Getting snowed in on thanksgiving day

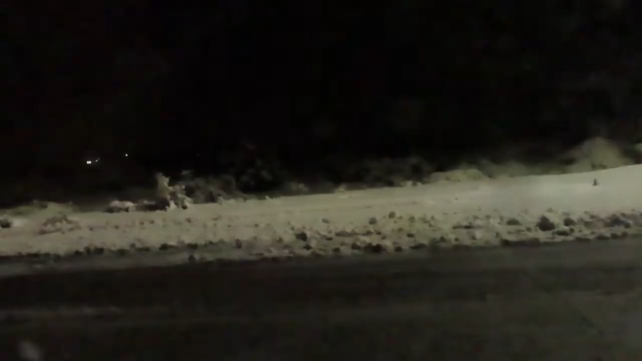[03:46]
People were stuck on the freeway for about 7 to 8 hours. So this is some footage that I had got just from the side roads, us trying to make our way to the freeway.
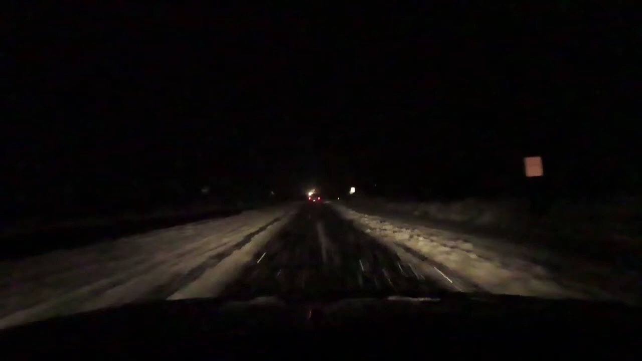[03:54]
After this footage, the snow had got so thick that the grounds were completely covered with snow.